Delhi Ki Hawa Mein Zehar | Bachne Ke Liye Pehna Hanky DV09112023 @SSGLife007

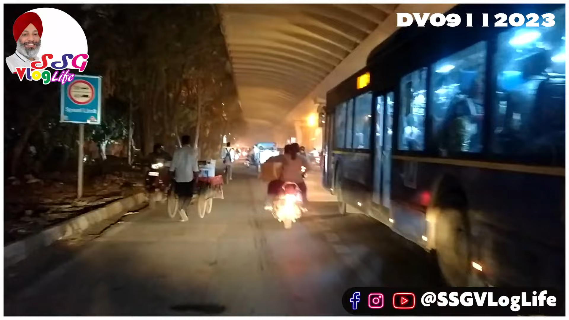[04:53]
स्मोक का सर तो है और कल के मुकाबले और ज्यादा बढ़ा हुआ है अब देखो यार क्योंकि बारेश अगर हो जाती तो
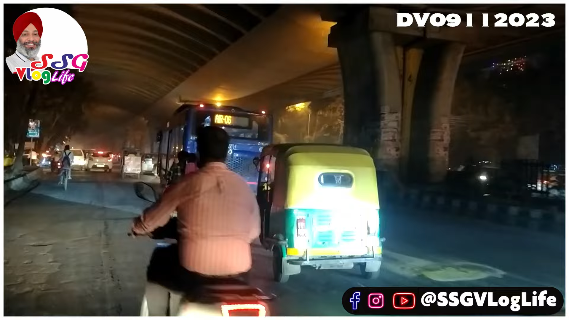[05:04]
ज्यादा बढ़िया था थोड़ा यह स्मोक � और जो मिटी धूल है हवा में वो कम हो जाती पर जो होती नजर नहीं आ रही है अभी फिलहाल चलो भाई सब के लिए है हमारे लिए अकेले के लिए नहीं है देखते हैं क्या कंडिशन बंगती है